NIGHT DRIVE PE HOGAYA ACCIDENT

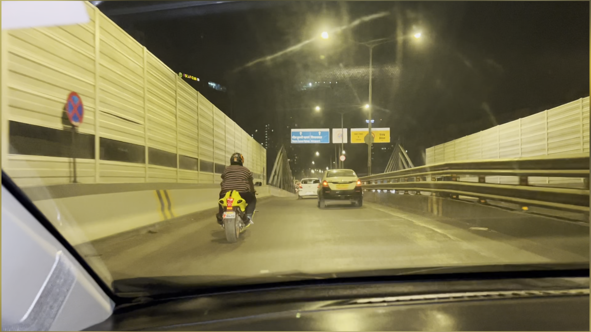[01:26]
ओहो देखो, ओहो हाथ छोड़ के देखो। दीक्षांत भाई कब आएगा आपका? जब तुम मेरा पैसा दे दोगे वापस।
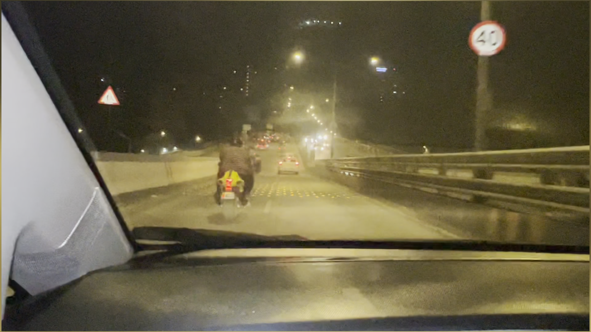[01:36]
अच्छा कब दे रहे हो पैसा आप वो बताओ। ये देखो मैं टाइम तो अभी मैं कुछ बोलता, बट हम लोग को रियल कंटेंट बनाना है, तो देखते हैं क्या होता है अपने साथ।